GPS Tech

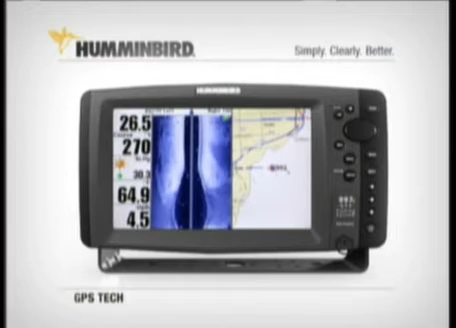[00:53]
With built-in track plotting in many models, you can see your position, your track, and waypoints on a grid. Chart plotting models add a built-in background